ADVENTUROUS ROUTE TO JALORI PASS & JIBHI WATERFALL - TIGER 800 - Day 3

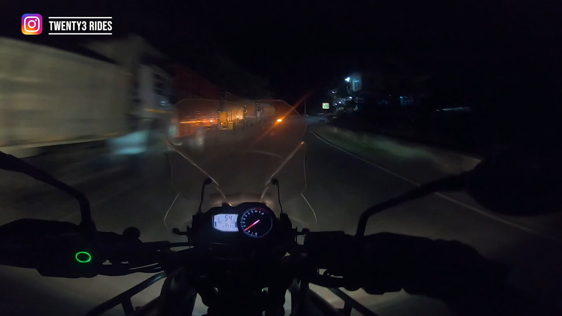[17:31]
सो रात के अंधेरे में हम फिर से बाइक चला रहे हैं आज, और अभी नारकंडा इज अबाउट 30 किलोमीटर्स फ्रॉम हेयर। मैंने अभी एक गलत टर्न ले लिया था जो पू की तरफ जा रहा था, अच्छा हुआ ये फाहिम ने मुझे फ़ोन कर लिया और वापस आ गया, नहीं तो पता नहीं कहाँ निकल जाता मैं आगे।
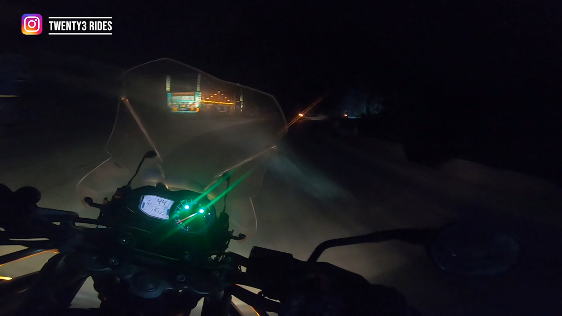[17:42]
36 किलोमीटर्स, अगर ऐसी रोड है तो पहुँच जाना चाहिए आधे घंटे में, मैक्सिमम 40 मिनट में।
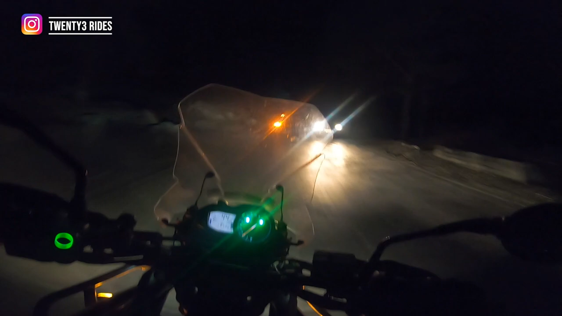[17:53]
सो दिस वॉज रामपुर एंड वी आर गोइंग टूवर्ड्स नारकंडा नाउ, एंड फ्रॉम व्हाट आई रिमेंबर इट्स गोना बी अ सीरीज ऑफ लूप्स दैट टेक अस अप दिस माउंटेन। सो ये हमने एक शॉर्टकट लिया है जो 7-8 किलोमीटर हमें बचाएगा नारकंडा पहुंचने में। ये ऑल्टो वाले भाई साहब ने बताया है शॉर्टकट ले रहे हैं,
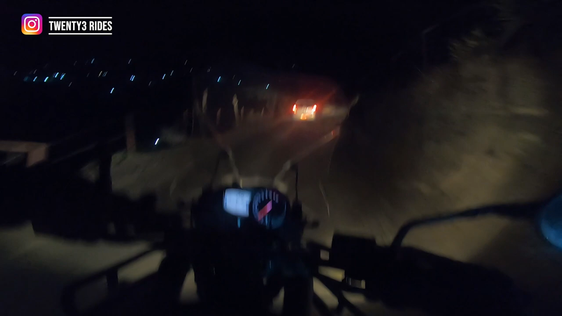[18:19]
मेरे पीछे पीछे आ जाओ तो आपको कुछ 6-7 किलोमीटर्स छोटा पड़ेगा रास्ता।
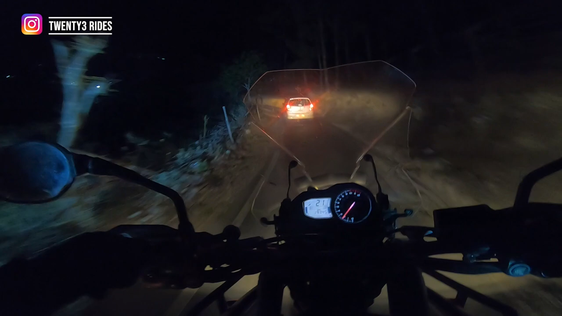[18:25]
लेट्स सी, बढ़िया एल्टीट्यूड, बढ़िया एलिवेशन है इस रास्ते पे। फर्स्ट गियर में ही चलाने लायक है मामला। सो 10:30 AM स्टार्ट एंड 9:15 PM वी आर इन नारकंडा,
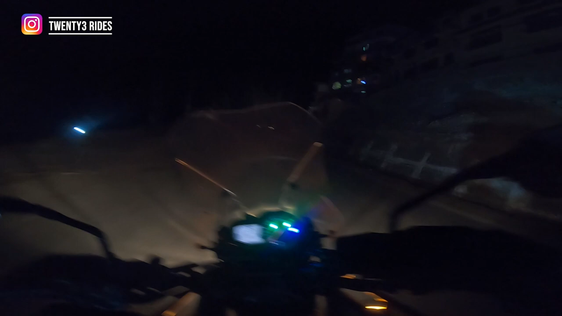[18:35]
11 आवर्स फॉर ऑलमोस्ट 200 किलोमीटर्स इन द हिल्स।